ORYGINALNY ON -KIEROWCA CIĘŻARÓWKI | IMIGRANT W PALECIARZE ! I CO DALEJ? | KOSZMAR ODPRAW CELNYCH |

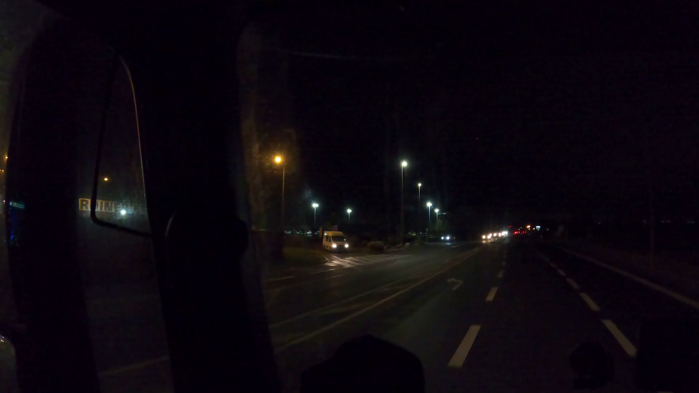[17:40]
Widzicie tamtą ciężarówkę? Ona stoi na takim jakby trochę prywatnym placu, na którym teoretycznie jest napisany zakaz powyżej 3,5 tony.
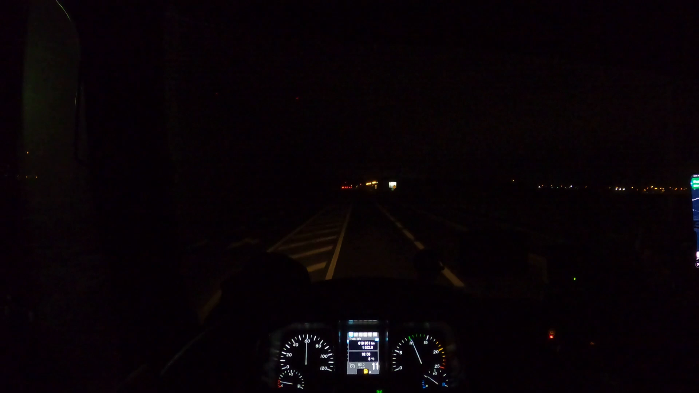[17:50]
Ale nie ma żadnej barierki wysokościowej, czy czegoś. Po prostu jest zakaz.
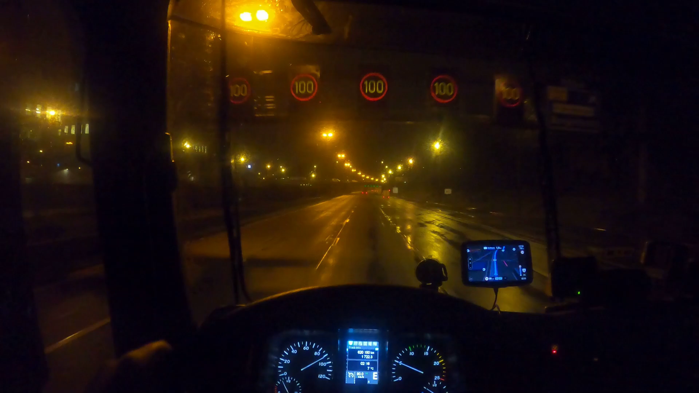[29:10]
E34, E13, kierunek lintruchowy. Nawet dojeżdżając tutaj do Antwerpii, po prostu cały czas, ale to cały czas takie pustki. Kurde, nie pamiętam tutaj, czy tutaj powinienem już zmienić ten pas. Dobra, zjadę i tak jest pustka. Może się nic nie wydarzy. Jest właśnie nawet droga dojazdowa tutaj do Antwerpii.
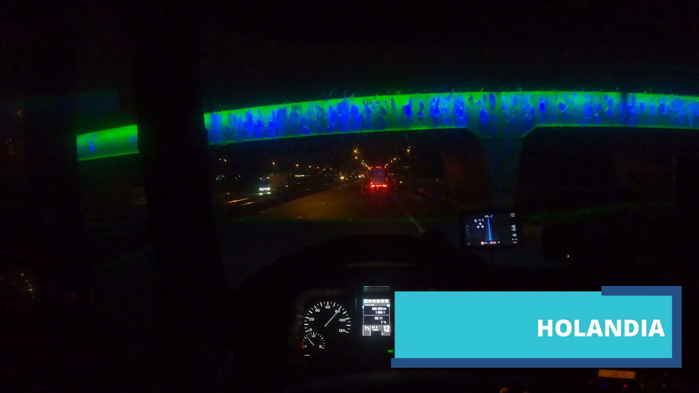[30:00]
To właśnie chyba Holandia jest takim płaskim krajem. zero jakby wzniesień, jakichś takich dziwnych rzeczy. Naprawdę fajnie się jedzie. O, pierwszy raz tam widzę. Tam jest jakaś ten oddział Tom Toma. Ho, ho, ho. To by pomyślał. Słuchajcie, 718 km do celu, znaczy do granicy z Polską, do świecka.